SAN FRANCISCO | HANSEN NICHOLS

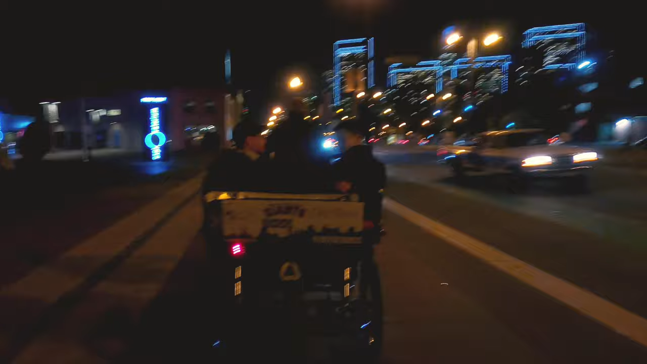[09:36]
Don't get tired now. Uh-oh, you see that? Up and down, look.